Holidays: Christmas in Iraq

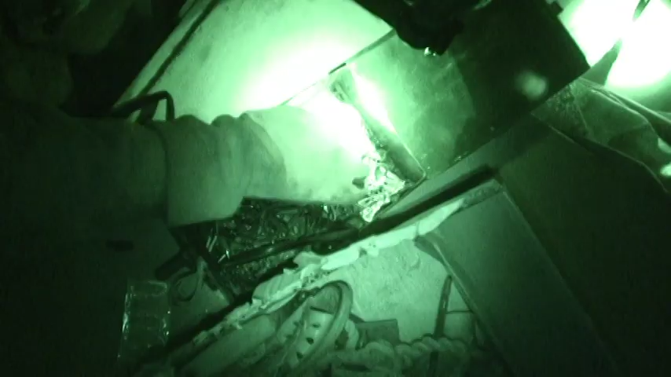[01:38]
I mean, it's like a little junk box that they have, but it's definitely ID making material.